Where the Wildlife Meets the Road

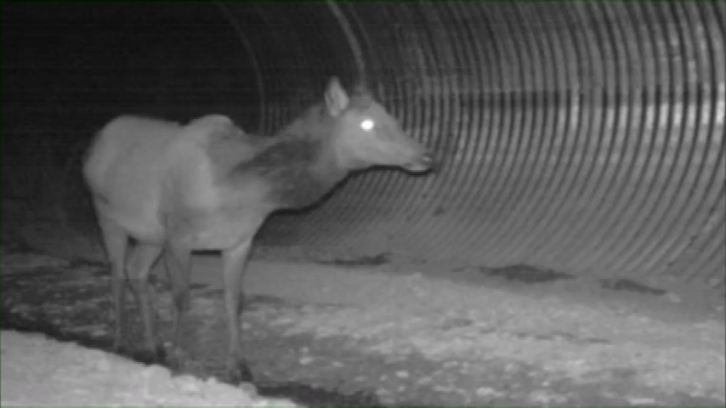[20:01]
those animals or manipulate their behavior and give them an opportunity to go under the highway and they're completely safe,
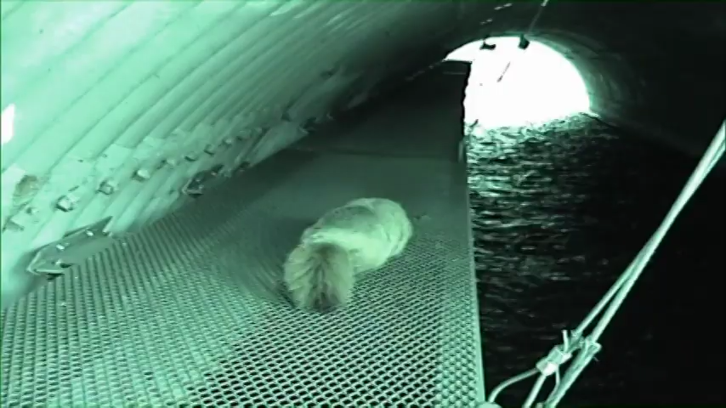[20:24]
design a shelf system that could be easily installed into existing culvert pipes, a cost-effective solution to help small animals. I think we documented 19 different species using this type of mesh and the structures that we built.
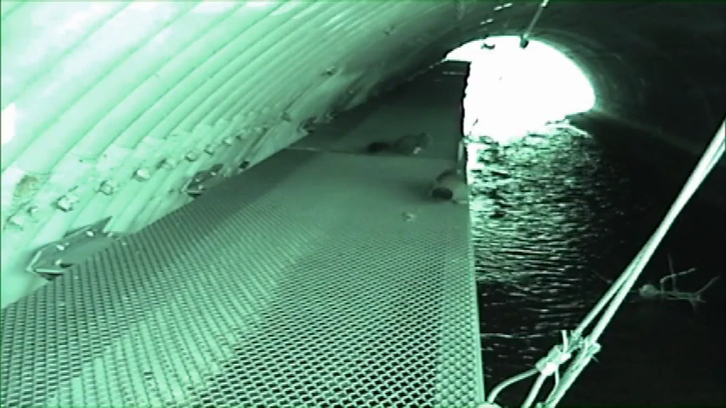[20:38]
Thanks to the combined efforts of biologists, the DOT, and the public,